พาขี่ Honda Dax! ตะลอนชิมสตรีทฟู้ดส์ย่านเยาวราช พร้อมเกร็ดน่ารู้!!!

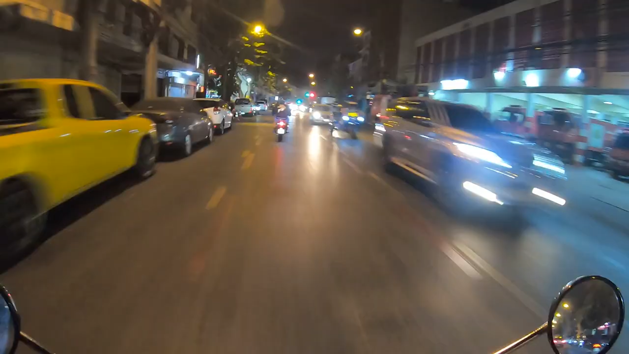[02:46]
ขี่ง่ายข้องตัวบอกก็นุ่มมาก
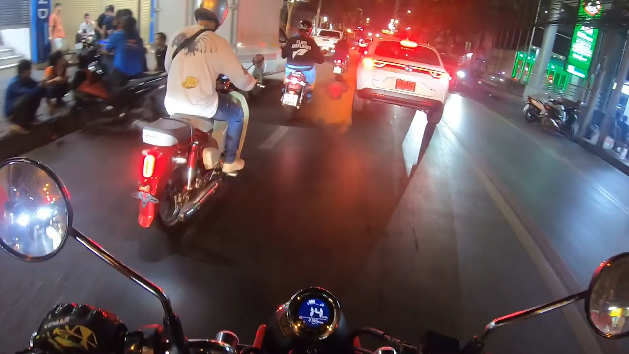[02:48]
ซอกแซกหนีรถติดได้อย่างข้องตัวเลยครับในระหว่างทางนั้นเราก็ได้มาเจอกับเฟอรรรี่คันหนึ่ง